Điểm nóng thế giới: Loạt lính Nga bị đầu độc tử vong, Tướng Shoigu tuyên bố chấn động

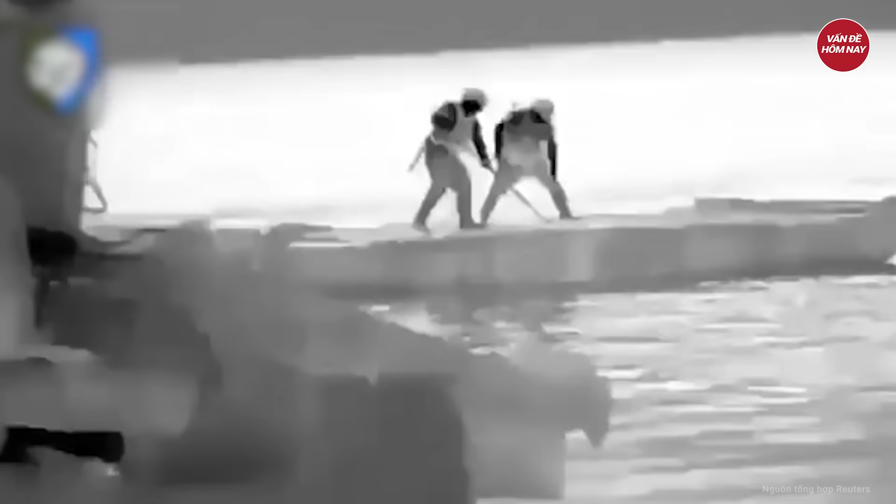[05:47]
ngược tình thế cuộc xung đột kéo dài 21
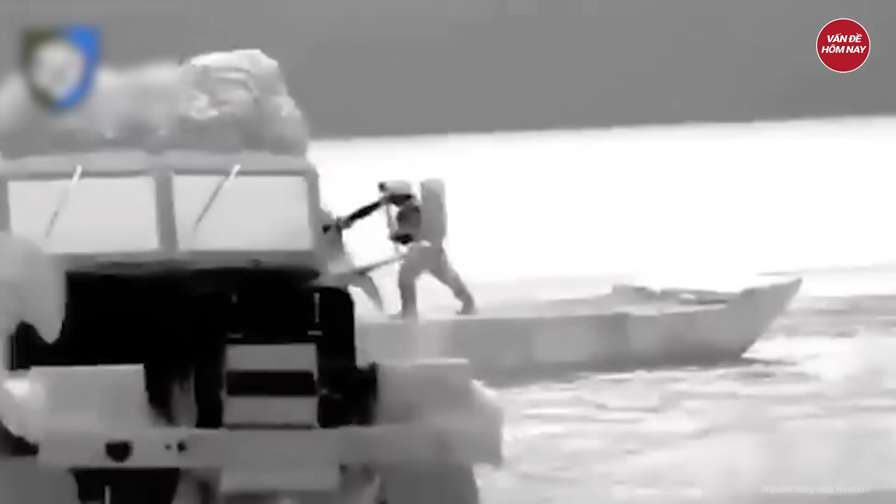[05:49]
tháng Theo Bộ Tổng tham mưu các lực lượng vũ trang Ukraine những trận chiến khó khăn đang diễn ra ở bờ đông sông Dniepe
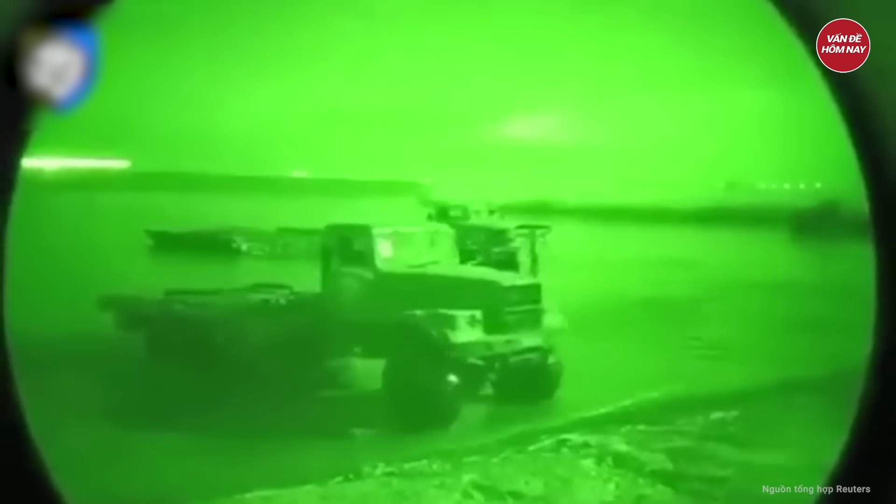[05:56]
sau khi một số đơn vị Ukraine đổ bộ Bộ này nêu rõ một trong những mục tiêu chính của hành